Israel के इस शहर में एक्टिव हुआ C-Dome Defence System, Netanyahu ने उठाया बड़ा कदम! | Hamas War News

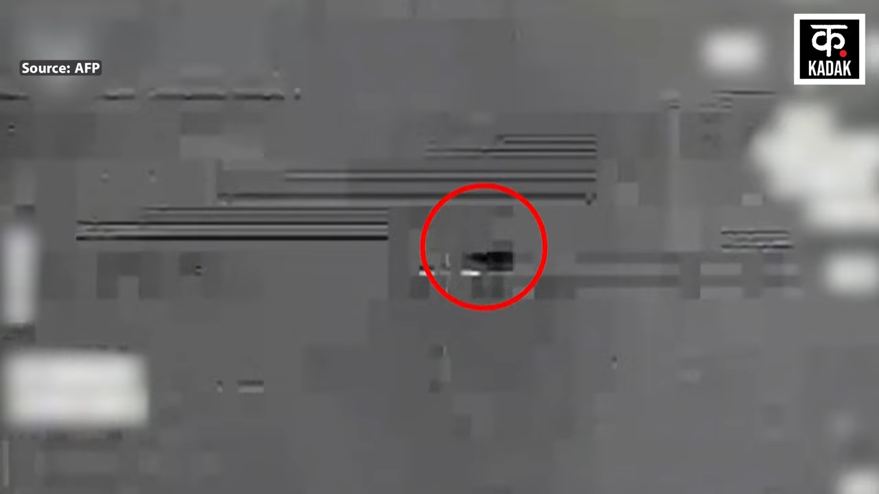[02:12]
तो दुश्मन खेमे का एक ड्रोन इलट इलाके में घुसाया था जिसके बाद सीडोम सिस्टम
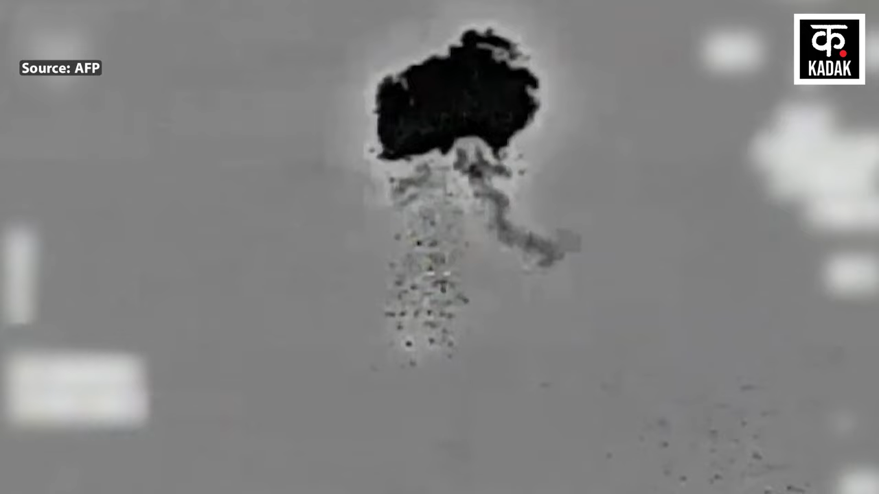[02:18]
का साइरन बजने लगा IDF नौसेना बलो ने इसराइली शेत्र में प्रवेश करने वाले
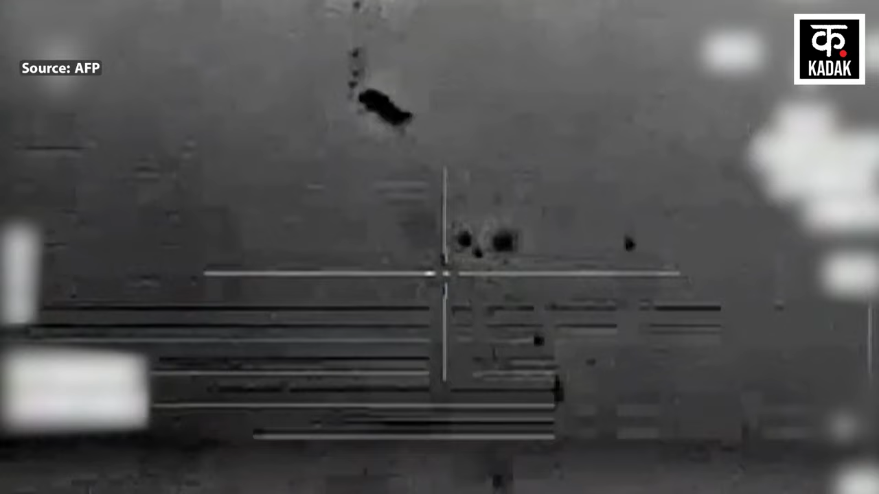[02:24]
इस खत्रे को समय रहते रोक दिया इसराइली रक्षा बलो ने बताया कि सीडोम ने इलट